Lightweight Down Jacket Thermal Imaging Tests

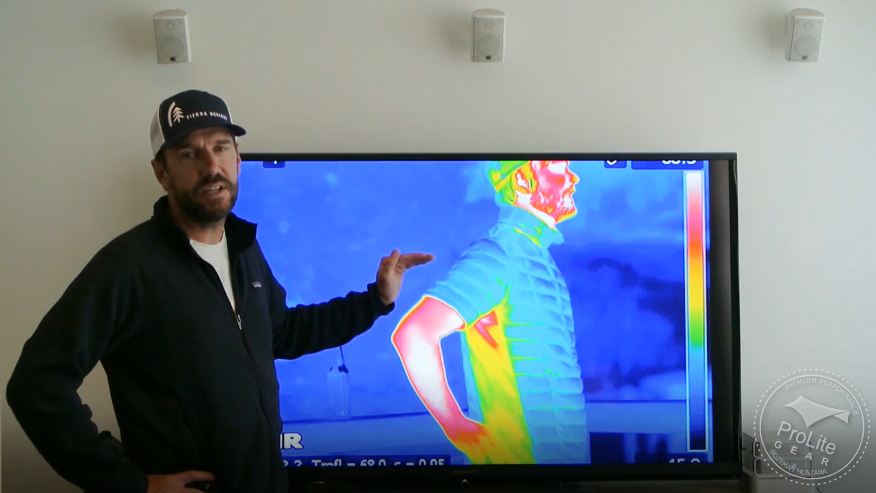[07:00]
Dry Down Better vest when used as a mid-layer insulation piece. It just performs really well. As an exterior piece, of course,
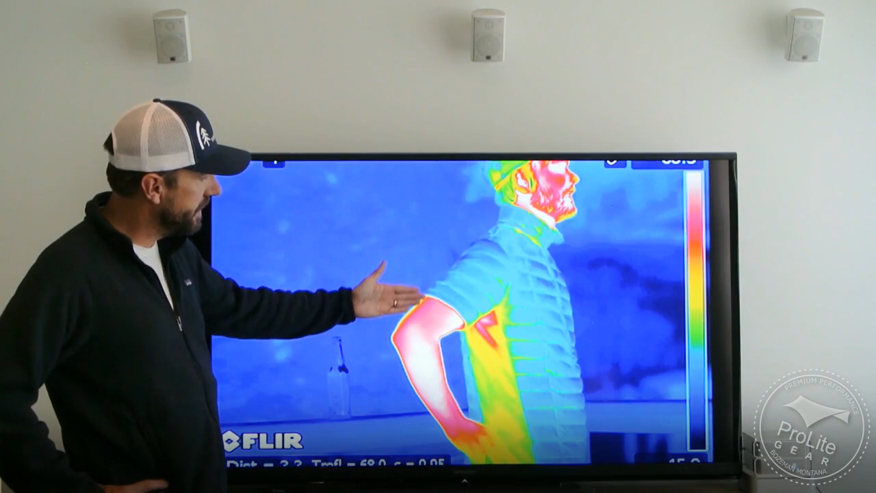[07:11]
you're going to be bleeding a lot of heat from your arms and from these side panels.
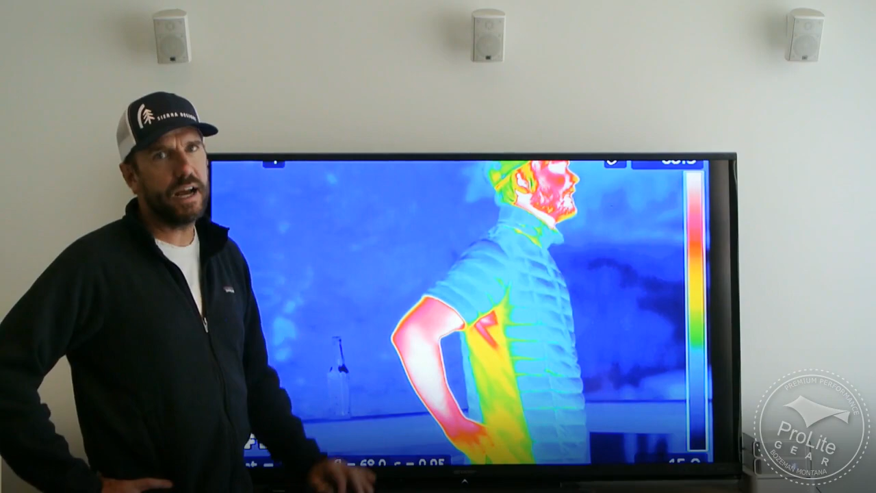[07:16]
But that's really not how it's designed to be used or its best application in our estimation.
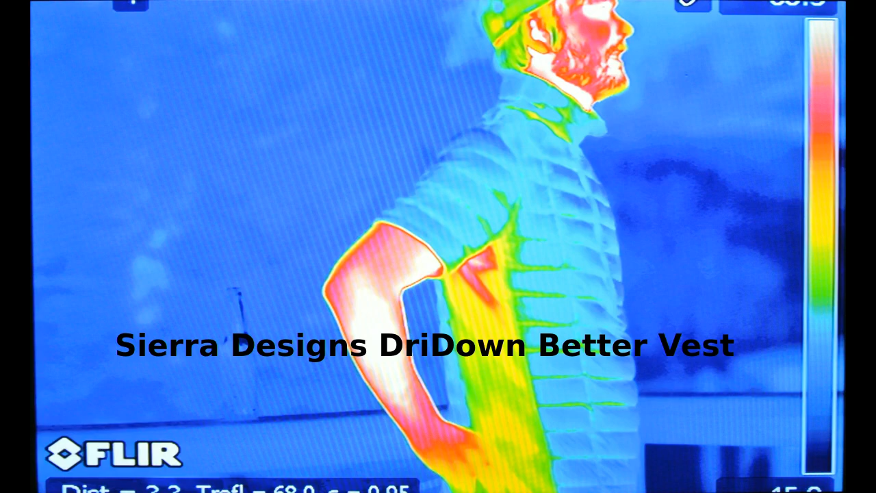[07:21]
I'll show you this image real quick. This is the Arcteric Cerium LT. And this jacket is unique in the bunch in that it uses synthetic insulation in the
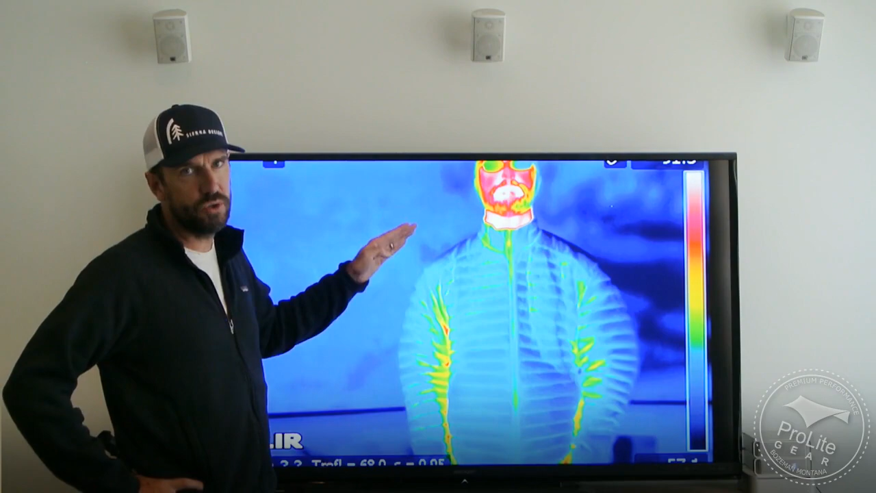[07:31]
shoulders and in the forearms and other areas that are exposed to moisture. And we were curious to see if the synthetic insulation leaked a lot
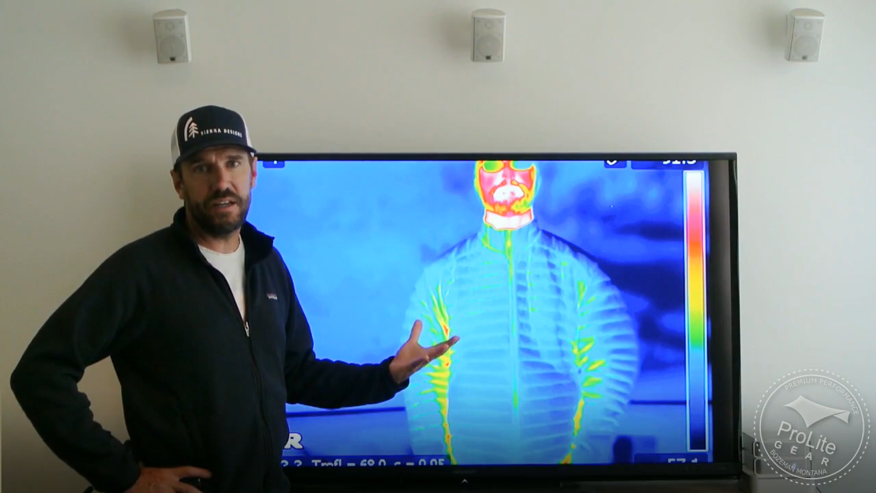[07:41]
of radiant heat or thermal energy through it.
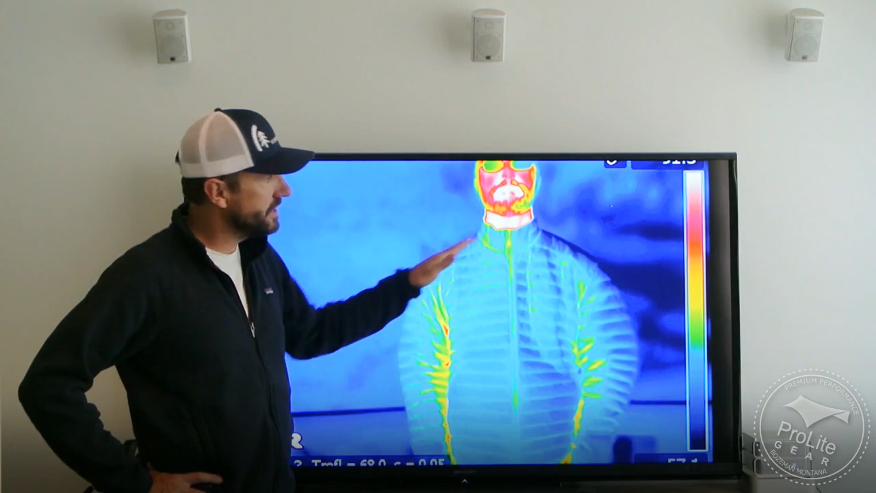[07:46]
And you can see by these images, it does a really good job, especially up in the shoulder areas, which is where it's used in this jacket.
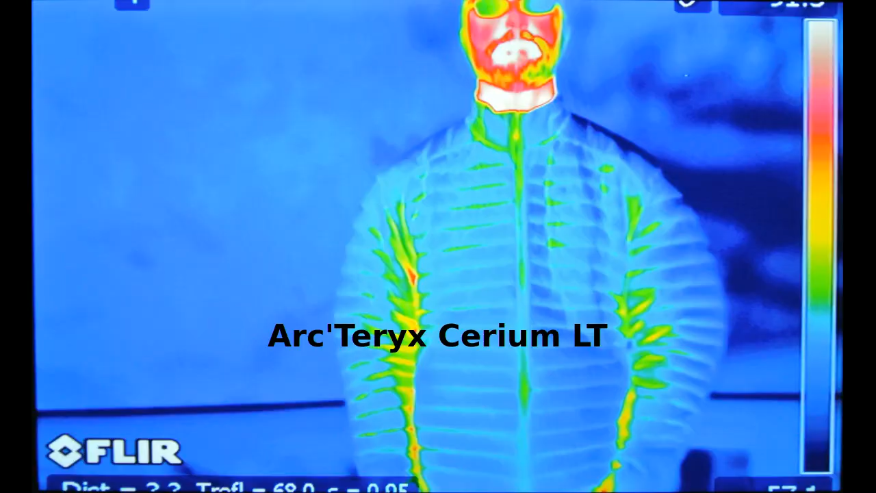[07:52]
It's also used in the forearms, but they're kind of off-screen. One last thing I want to point out with what we learned from using this thermal imaging camera is the importance of a drawstring in the waist. In this case, I'm using the thermal signature of the Montbelt X-Lite Down jacket, which does not have a draw cord in the waist. And unfortunately, I cut off the bottom of the shot here and you can't see this, but warm air just leaks out the bottom of jackets that don't have a drawstring on them.
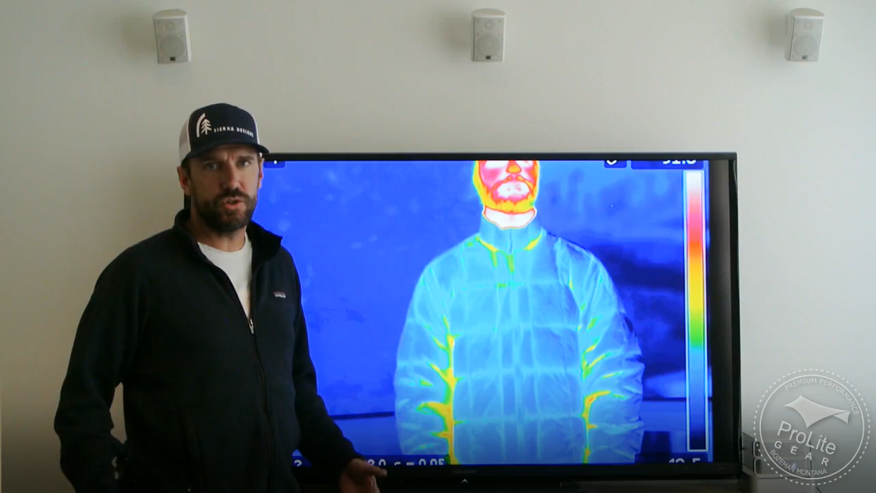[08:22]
So, yes, you do pay a slight weight penalty for having a draw cord in the waist, but based on our understanding and viewing of these images,